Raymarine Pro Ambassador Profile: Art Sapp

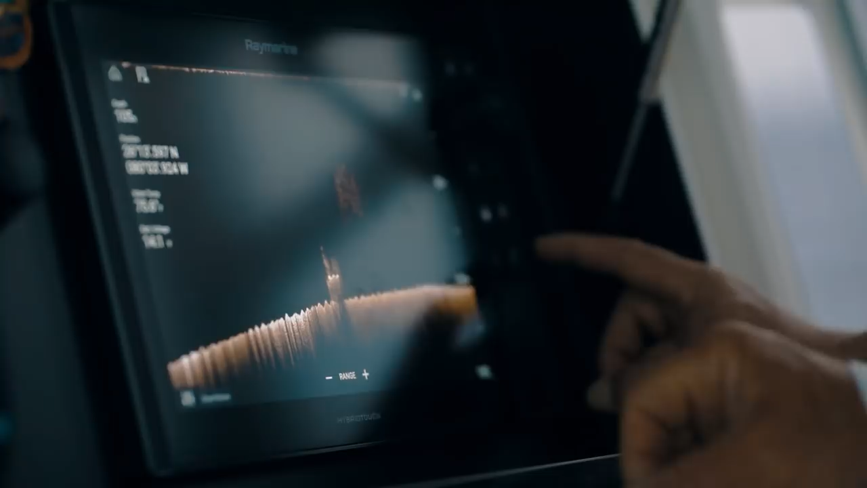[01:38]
high-tech best electronics there are on the market and there's only Axiom Pro by Raymarine.
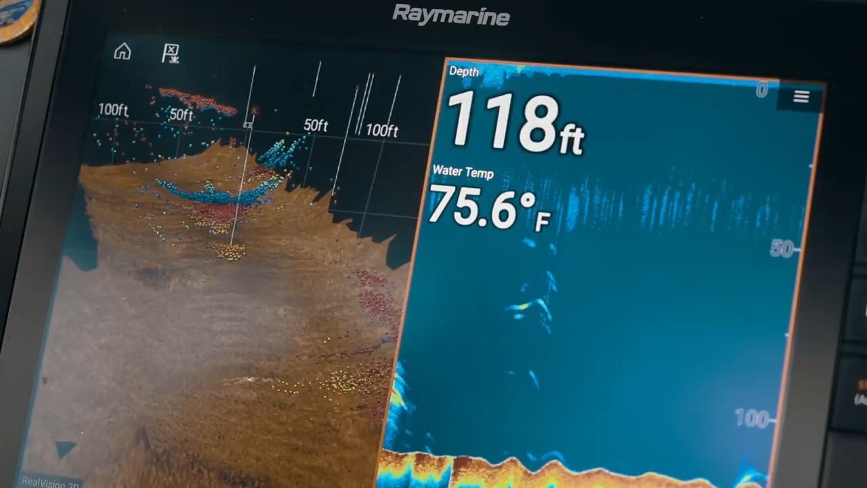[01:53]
On screen: depth 118 ft, water 75.6°F
the bottom and redrawing and redrawing fish that weren't over the bottom before that and now are and I've tested it and tested it and the thing isn't lying to you.